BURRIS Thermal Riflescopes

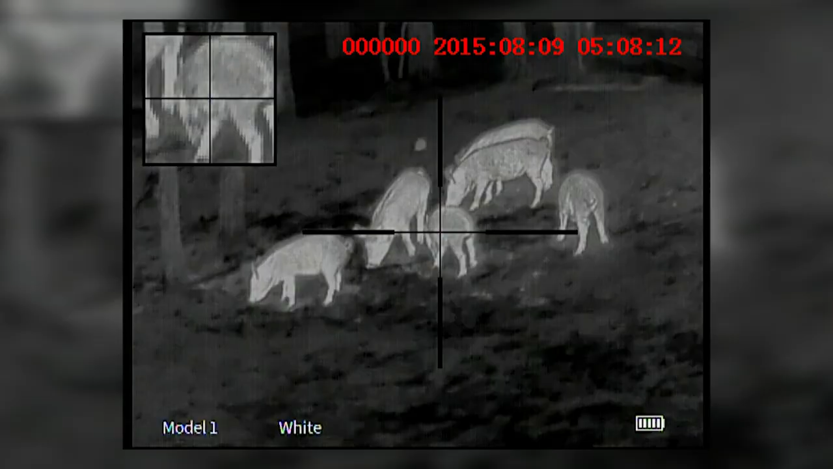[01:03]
That does give you a little bit of an increase in thermal resolution over the the
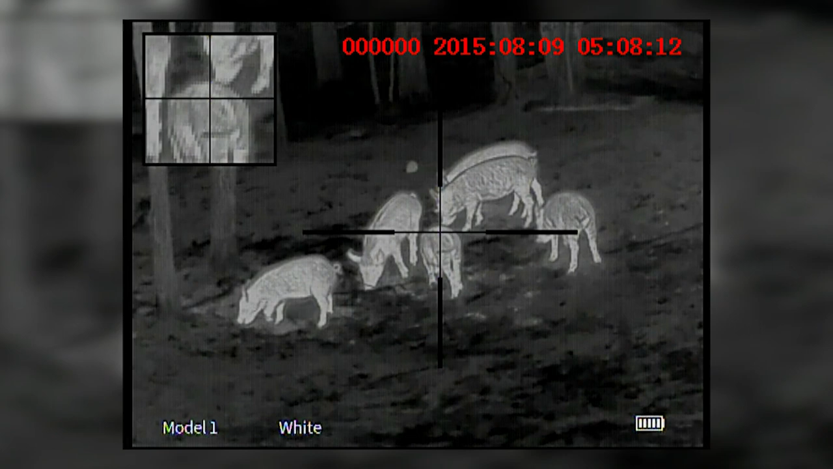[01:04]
384 by 288 style thermal optics. The other nice thing is having that 50 millimeter lens really does buy you some magnification.